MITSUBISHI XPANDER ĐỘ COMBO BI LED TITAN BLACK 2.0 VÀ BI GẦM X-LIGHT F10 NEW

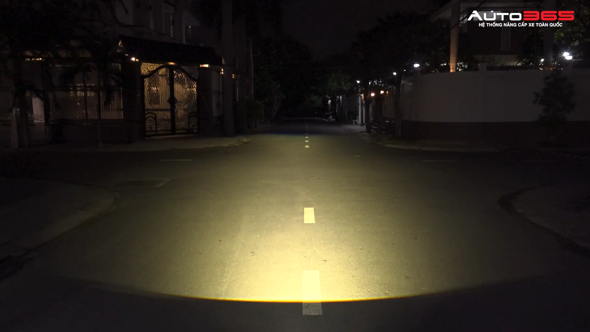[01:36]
ngã vàng Cho nên là các bác tài đi sẽ dễ dàng quan sát và bám đường hơn Về phần bảo hành Bi-LED Titan Black sẽ được bảo hành trong khoảng thời gian là 3 năm Còn